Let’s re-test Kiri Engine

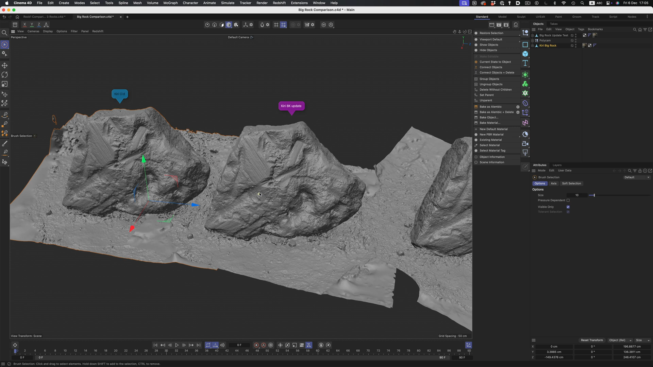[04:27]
doesn't show any loss of detail. Both meshes have a 6 million polygon count.